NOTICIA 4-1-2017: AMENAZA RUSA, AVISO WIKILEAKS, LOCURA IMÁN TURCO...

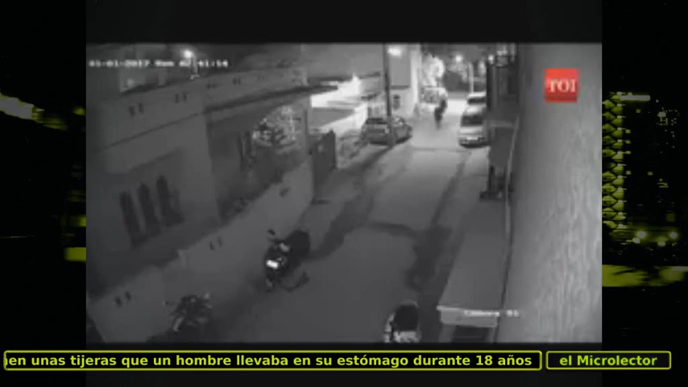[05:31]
y agregó que el acoso es habitual en ese tipo de eventos multitudinarios. A ello debemos añadir un video grabado por una cámara de seguridad en la misma ciudad de Bangalore la madrugada del 1 de enero, en el que se ve como dos hombres agreden a una mujer cerca de su casa. Uno de ellos corrió hacia la joven, la agarró, tratando de besarla y manosearla y la arrastró hacia su moto. El hombre intentó quitarle la ropa, pero ella forcejeó y se resistió y finalmente fue tirada al suelo.